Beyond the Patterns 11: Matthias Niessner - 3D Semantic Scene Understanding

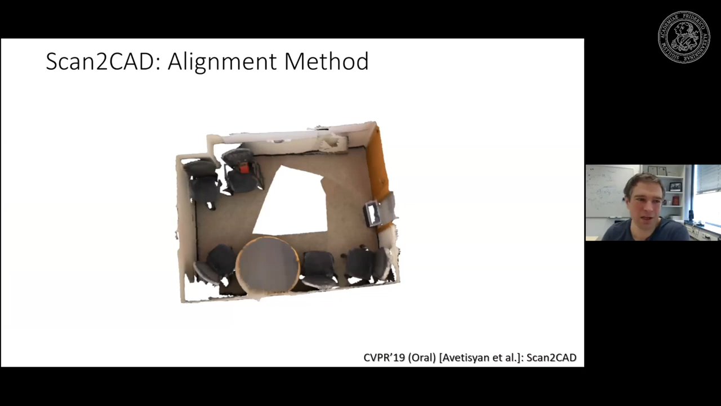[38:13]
and what we did here is we took a 3d scan uh and with the 3d scan what we did is we first threw away the color we didn't want to use that we just wanted to use geometry in this case
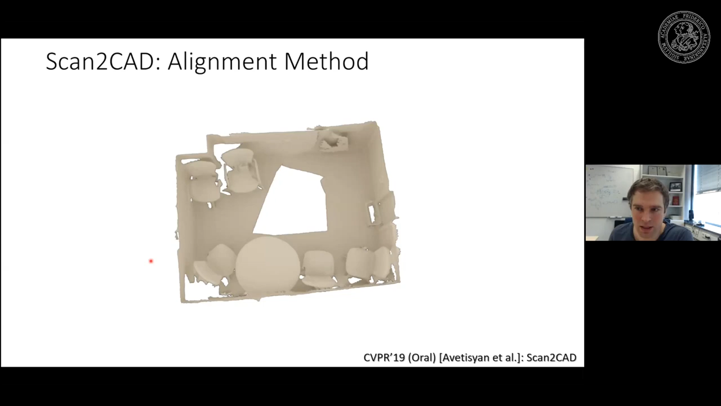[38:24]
um we voxelized the whole thing so we get a voxel representation uh detecting a bunch of key points here in this case we're just using a 3d Harris it's a straightforward key point detector um and then what we do is for every key point here we are running a neural network and what we do is we have a key point we have a crop here of this area and then for a given cat model we're predicting where's this point on the cat model so we're just predicting a heat map
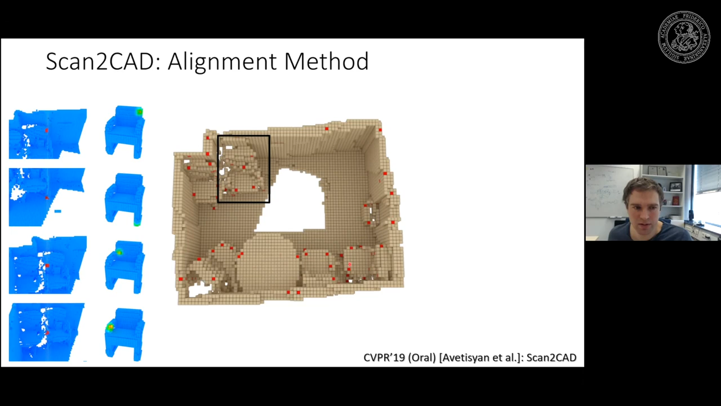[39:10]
here and so on and now we're taking for this one cat model for this one chair we ran this for the entirety of the scene so we get a bunch of these heat maps um and then we're running uh
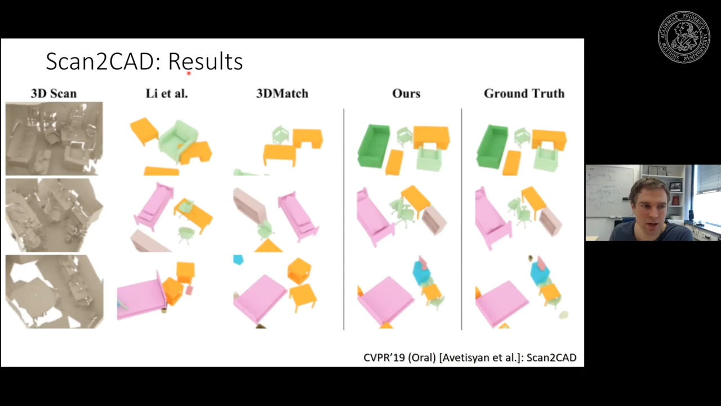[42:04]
but the baselines work significantly worse of course uh so this is a good step um here we propose the data set which is not public a lot of people are using um we have a bunch of methods around there um but there's a bunch of limitations um one of them i mentioned already which is basically you're going to have this issue of runtime this 10 minute per scene is an issue um because again you have to run it for every key point for every cat model it's one forward pass and the forward pass is i don't know like 100 200 milliseconds or so but the sum of all of it is is kind of the problem right
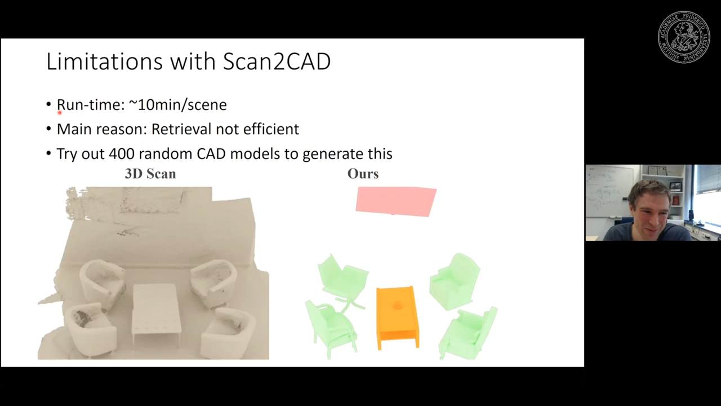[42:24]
uh and you try a 400 random cat models it's it's not super efficient right so that does yeah i mean it works well but it it takes a lot of time um but we thought about how to improve
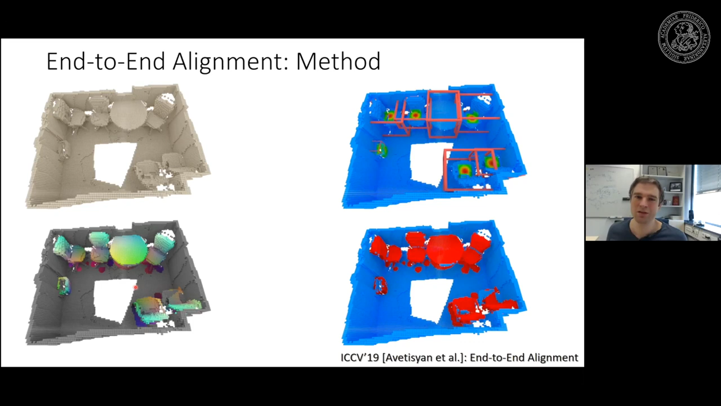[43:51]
like basically object versus background relative to the current mask uh and then we're breaking these correspondences and we're calling these correspondence uh symmetric aware object coordinates so what these ones are doing uh these correspondences are dense on the object so if you're taking one of these voxels on the sofa chair here we predict we're mapping simply where would this point in 3d map on the unit cube on the cat model right it's just the correspondence it's just mapping into this unit that's what we call them object coordinates it's just where would this point be in the object coordinate um and
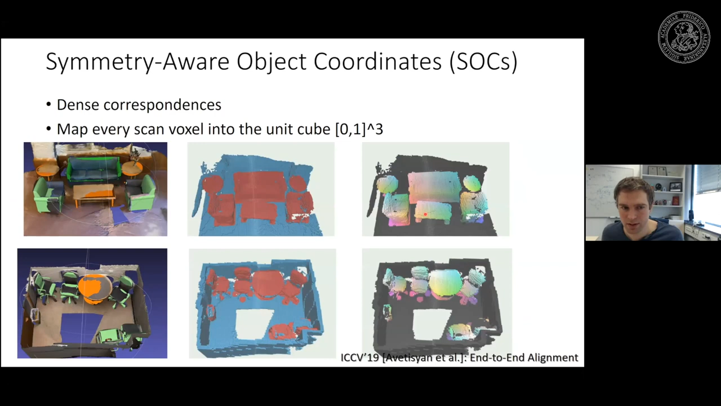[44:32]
we do this basically for every object right and then for every object we're going to get a set of correspondences and then we can use that to align the cat models right so here you know this part this part here is on the armrest of the chair right and so on uh and then we design an architect to do all of this at the same time um we have the input scan here we have a fully convolutional backbone in 3d that's very similar to the other networks for semantic scene understanding what we've seen before
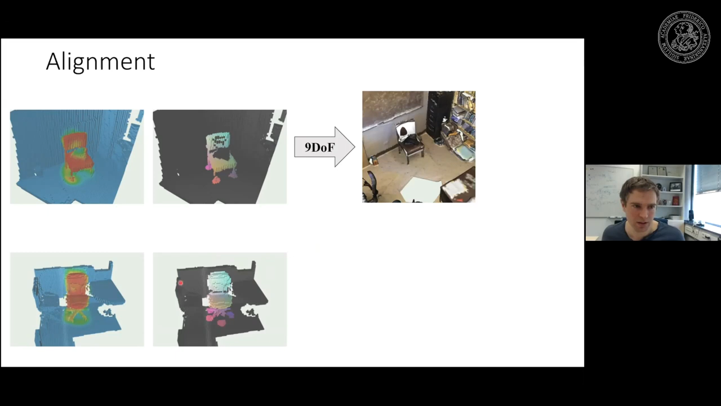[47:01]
run around it's nine uh optimization uh and this nine of optimization has a couple of steps right like it's basically the scale first then you do the translation and then you
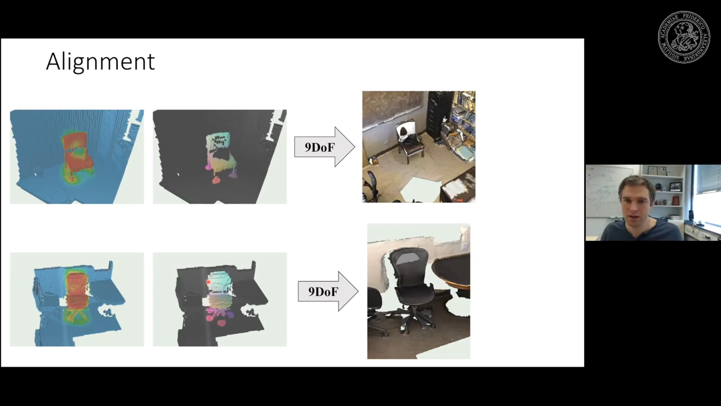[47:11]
do a progress just for the rotation it's just literally an svd so what you do here is you have two point clouds with progressed all right in this case these
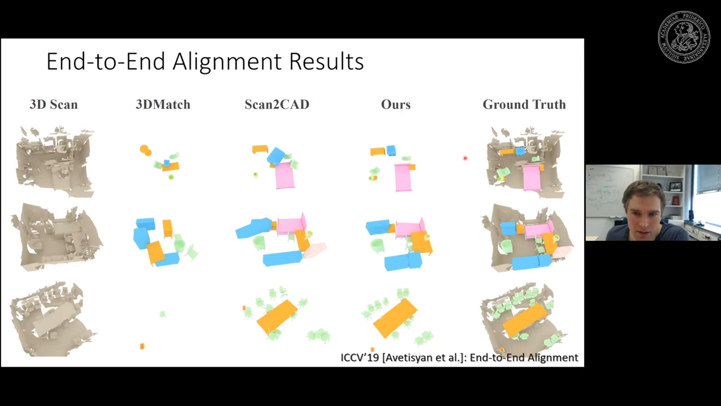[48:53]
ground truth it's still not perfect in all cases but it works like that uh but the interesting thing is actually this this table here this is what we care about